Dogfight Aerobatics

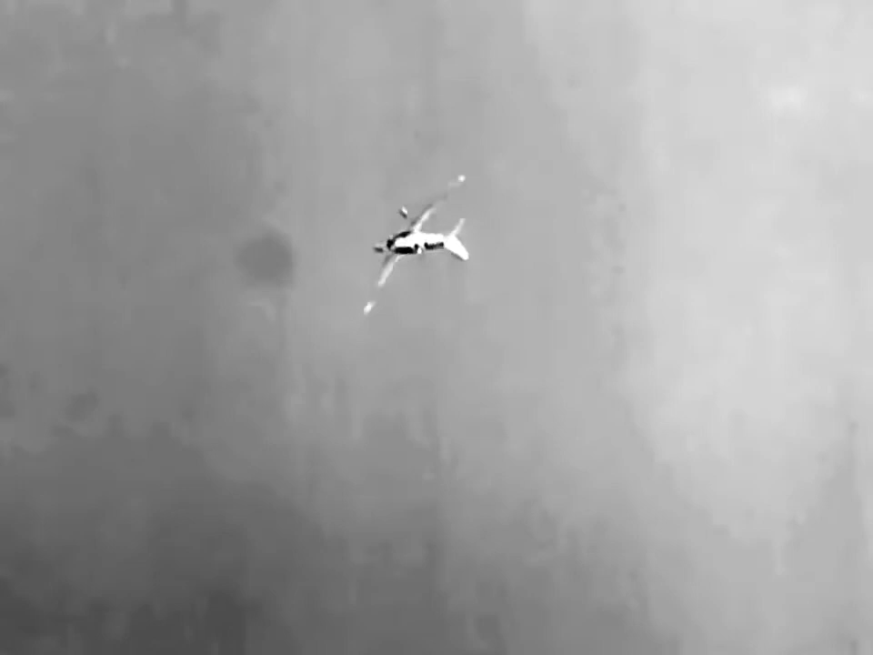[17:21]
The simple loop basic for timing and coordination in the use of throttle and elevator.